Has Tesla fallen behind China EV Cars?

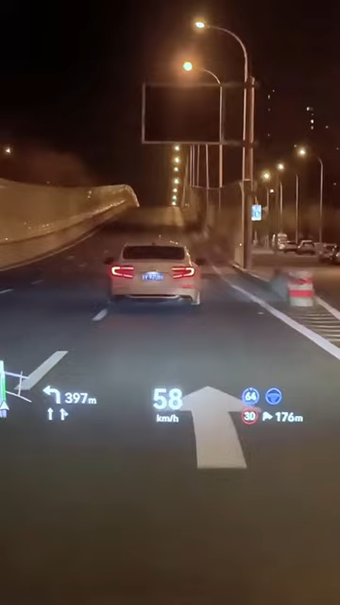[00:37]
What's more impressive is it's a AR HUD with the indicators you see integrated into the actual scene.